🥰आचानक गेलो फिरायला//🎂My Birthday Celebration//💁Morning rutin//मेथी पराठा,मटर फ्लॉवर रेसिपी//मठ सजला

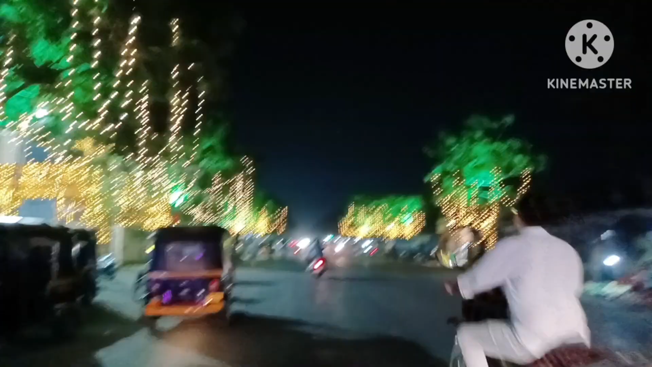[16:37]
लाइटीची सजावट पन की लिली आहे तर चला आच्छा वीडियो कसा वाटला ते कमें�